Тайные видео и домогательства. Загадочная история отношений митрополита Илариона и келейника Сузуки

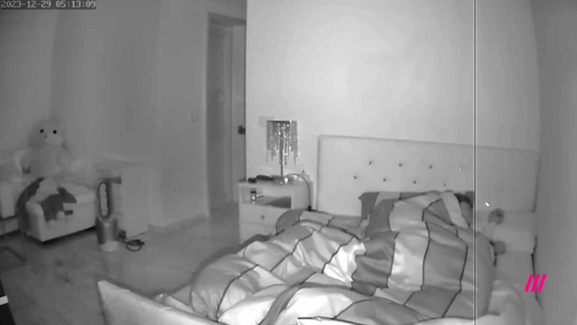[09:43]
На видео виден человек в одном белье, поразительно похожий на митрополита Элариона, горячего борца с одомским грехом. В постели у него юноша. По словам Георгия Сузуки, когда он болел, митрополит приходил к нему и,